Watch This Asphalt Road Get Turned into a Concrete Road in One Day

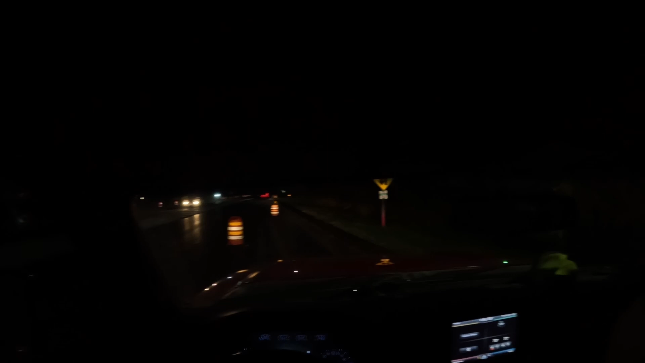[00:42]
The road construction ahead sign, the one lane road ahead sign, and the flagger sign.
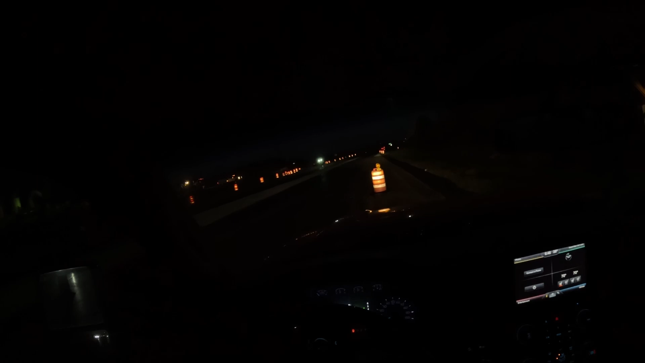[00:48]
These three signs will alert drivers that there is road work ahead and there's a flagger controlling traffic.